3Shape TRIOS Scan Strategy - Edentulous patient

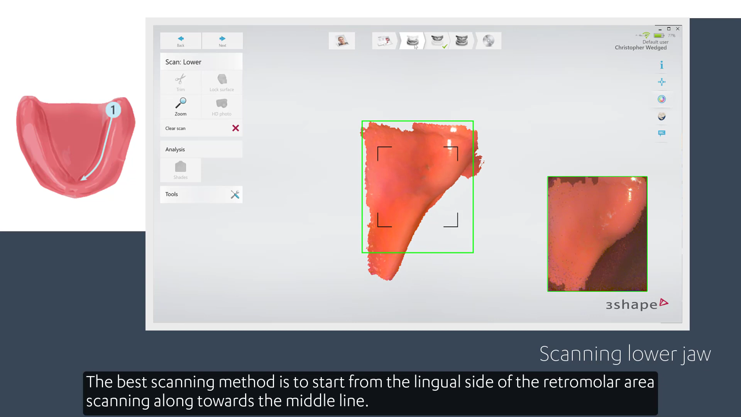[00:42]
The best scanning method is to start from the lingual side of the retromolar area, scanning along the middle line. The tip for that should be slightly rotated in order to face the lingual side or slope of the ridge.
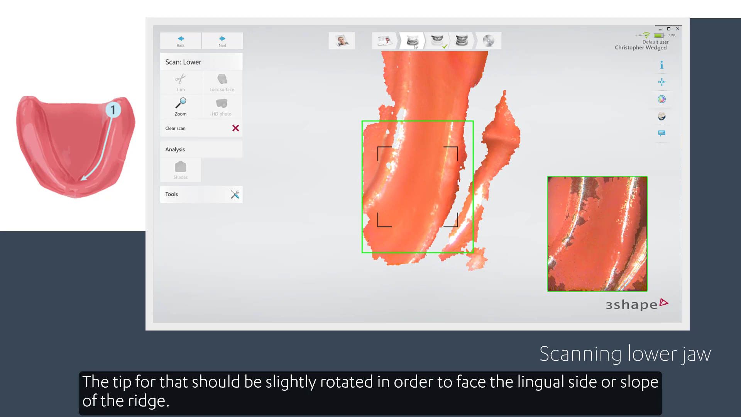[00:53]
The scanner should be moved slowly without jumping around. Once that is completed, the scanner should be rotated across the centre of the ridge and
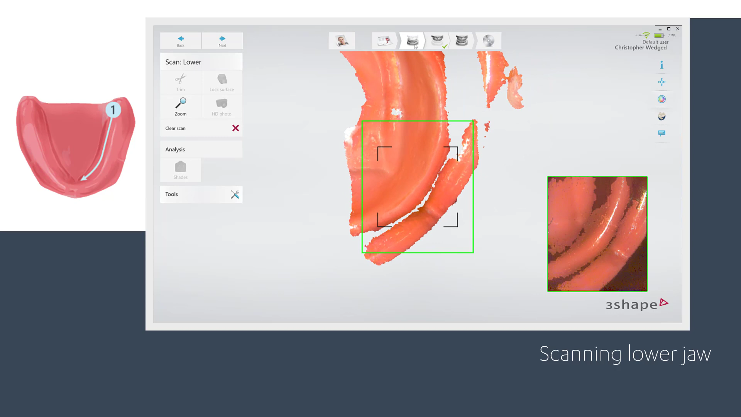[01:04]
then scanning proceeds from the middle line along the buccal aspect of the residual ridge towards the retromolar area.
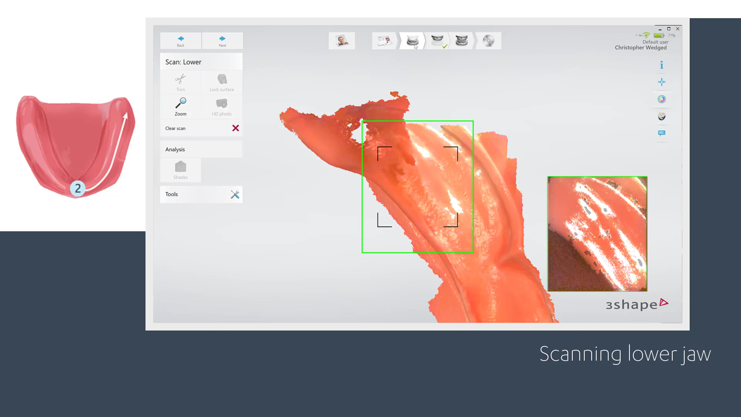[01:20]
When the second swipe is completed, the scanner should be stopped. Now saliva can be removed and the patient can relax their muscles.
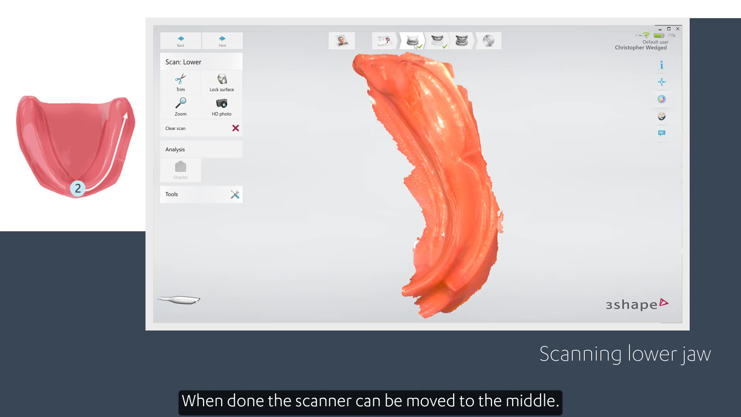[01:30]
When done, the scanner can be moved to the middle. It should be slightly rotated in order to face the lingual side or slope of the ridge.
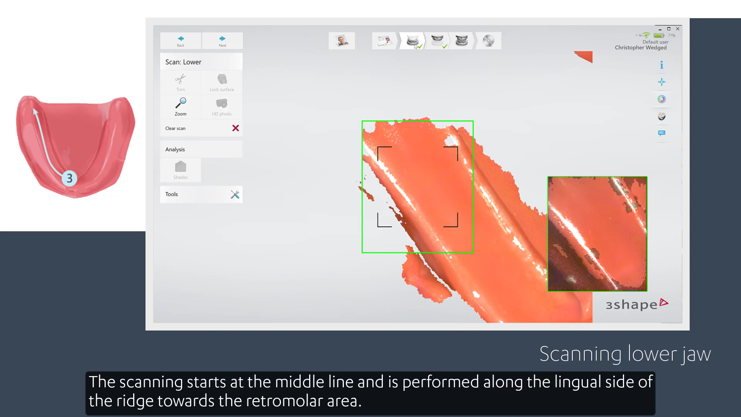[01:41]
The scanning starts at the middle line and is performed along the lingual side of the ridge towards the retromolar area. The scanner should be moved smoothly without jumping around.
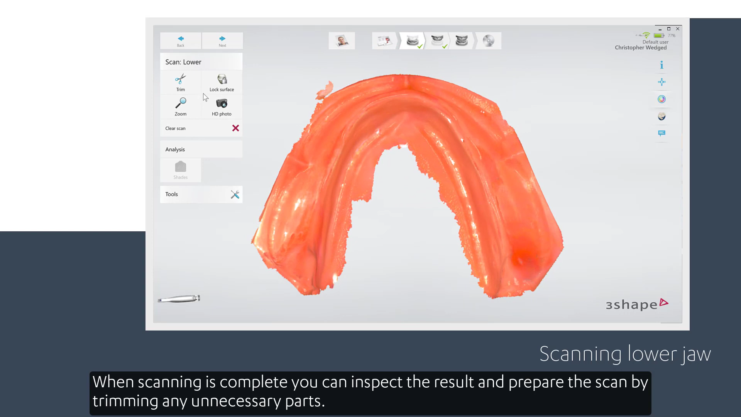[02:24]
If an important area is missing, simply start scanning the area again.
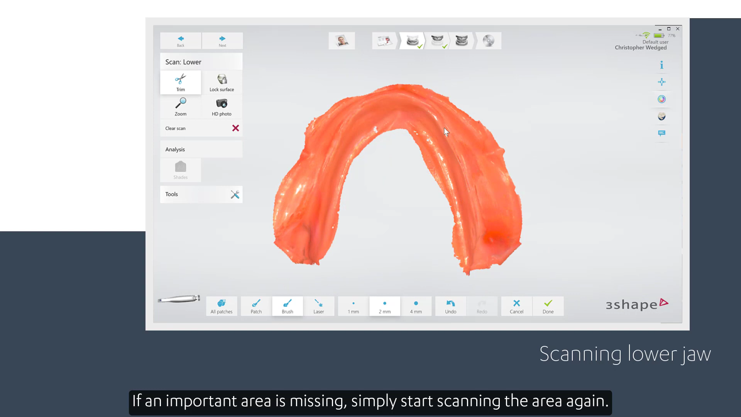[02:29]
A clean scan tip with the mirror facing up should be placed on the scanner for maxilla scanning.
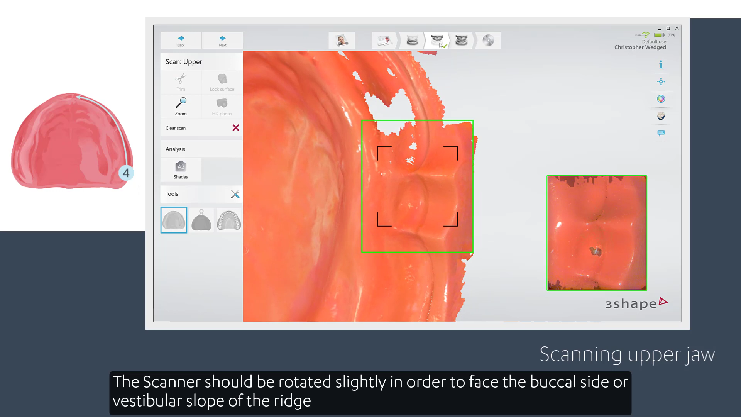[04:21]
And scanning should start at the buccal side of the tuberosity, moving then along the buccal side of the ridge towards the middle line, capturing any missing data.